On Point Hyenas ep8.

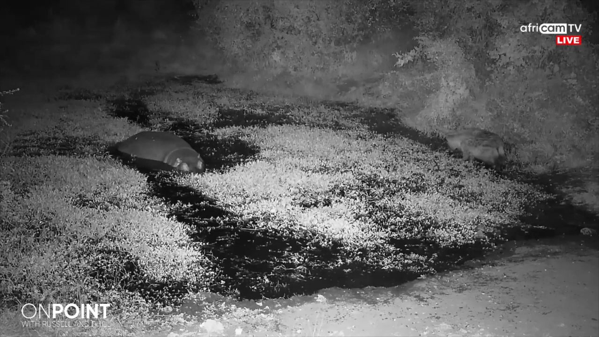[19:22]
It brings us on to our next topic that we need to discuss. And that is, of course, the threats to hyenas. Watch here, this hippo has had enough of these too. In just a moment, he gives them a little chase.
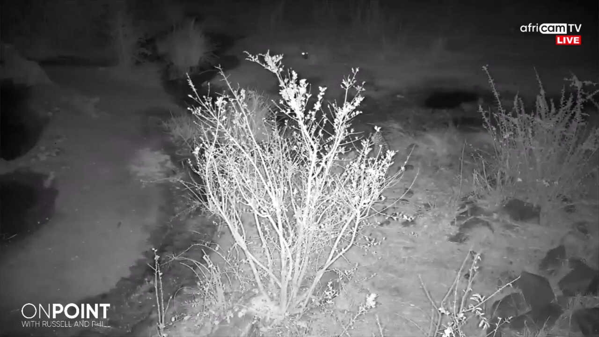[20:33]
of course, any other predator that might be a threat to them. In this clip, it's difficult to see, but there is actually a leopard near the front right of the picture. And in that particular instance, it just highlights the point that you will often have hyena following close by other predators like leopard, like lion, even wild dogs,
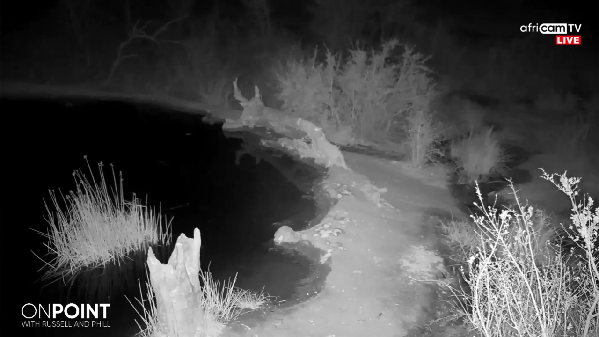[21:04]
where they will grab the opportunity of any potential kill that they can steal from an individual. But that is, of course, a big risk for them. There is always the opportunity that they will be taken out by lions if they get caught in the wrong place. The lions are one on one, much more powerful than hyena, even the lionesses. But for the most part, they will be able to overpower a single leopard, even a male leopard.
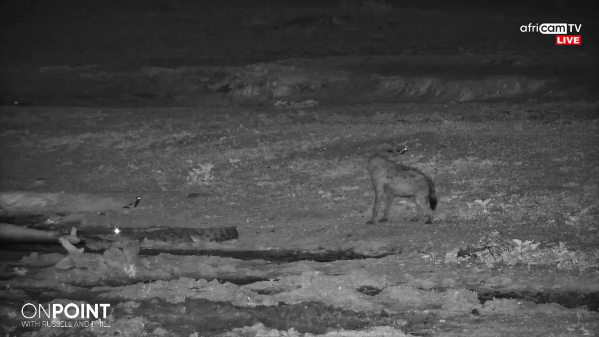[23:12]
there's a great clip just to show the inquisitiveness and opportunistic nature of hyenas. Now, that inquisitive nature can also be really dangerous for them. These two thought it would be a good idea to investigate a crocodile. Now, albeit a smaller crocodile, they do get significantly bigger than this.
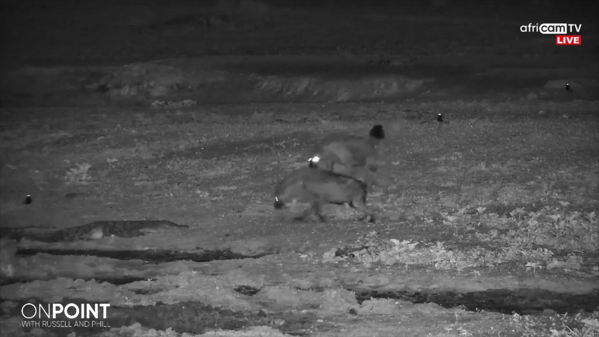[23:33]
But what I wanted to show you in this clip in particular is you can see the tail stand up whenever there is any kind of anxiety. That black tail puffs up and they lift it up to make themselves look as intimidating as possible. They also have hairs on the back of their neck that stand up much like your animals at home,
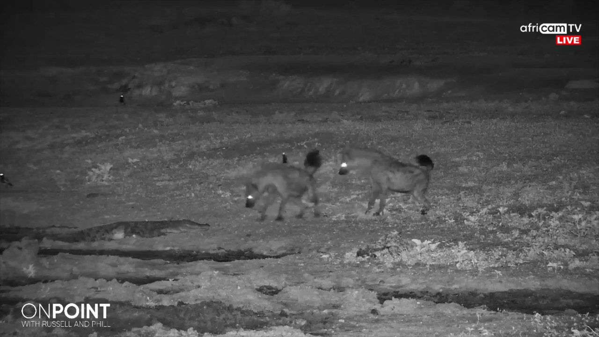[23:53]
both the cats and dogs. You can see now they've figured out that the business end of this crocodile is facing them and they're much more cautious. And it's likely that these were younger male hyenas trying their luck and seeing what opportunity they might be in this particular instance.
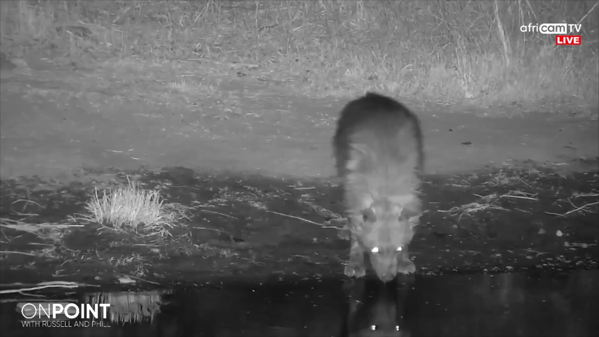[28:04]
You can always fight them off, but you often see them together. Before we head out today, we've got to touch on, of course, the less popular cousin or the unpopular cousin, the brown hyenas. We do see them on our cameras from time to time and much less common to see. The spotted hyena is considered least concerned when it comes to the IUCN red list.